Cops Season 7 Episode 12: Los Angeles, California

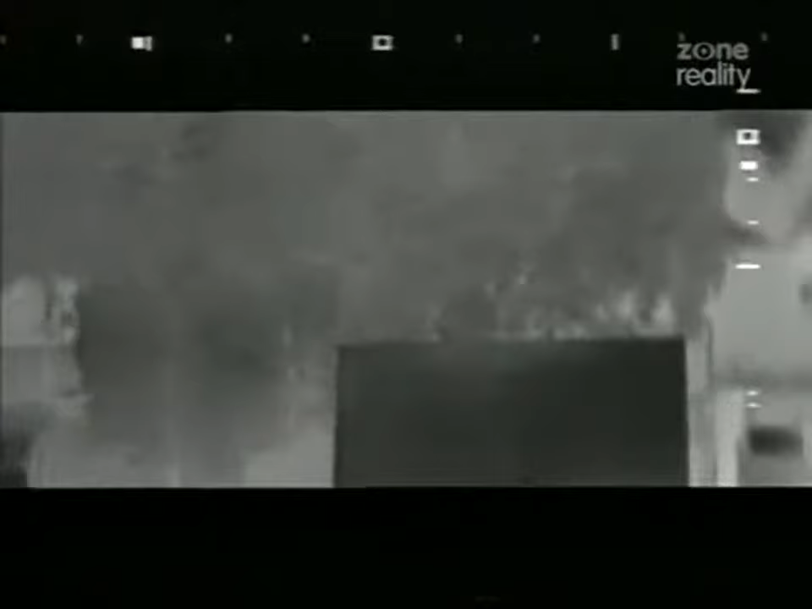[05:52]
Basically, what we're looking for on the flare screen is unnatural heat for the surrounding area. Be advised, I flared the back as best I could under the tree. No sign of your other suspect. And be aware of the rear building on the northwest corner.
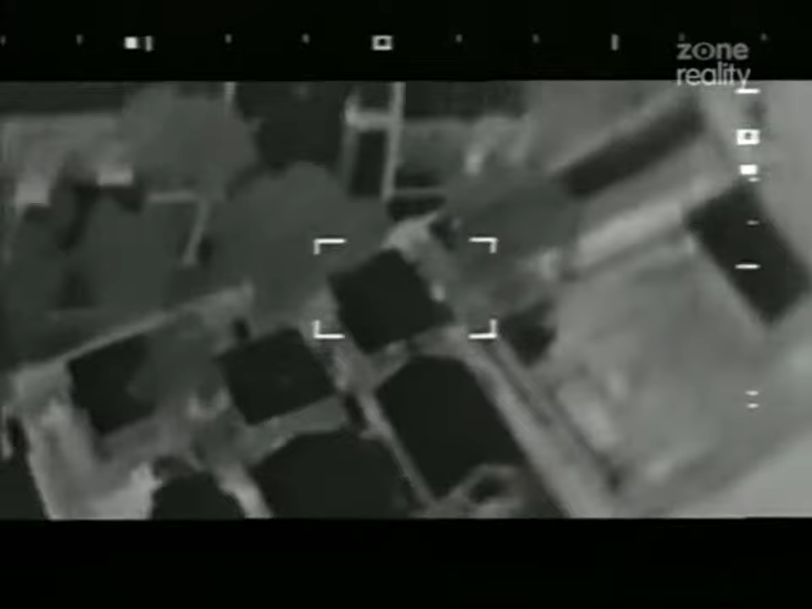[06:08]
There's a bush, and I got a lot of heat out of it. But best I can tell with the binoculars and the night sun, it's a big pit bull.
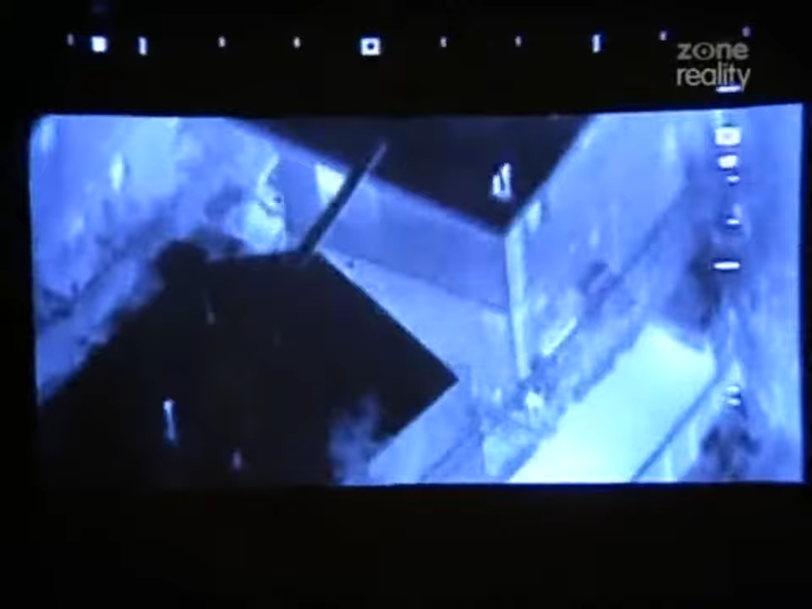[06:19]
There he is, right there. Right at the corner of the house here. You can't really tell what it is.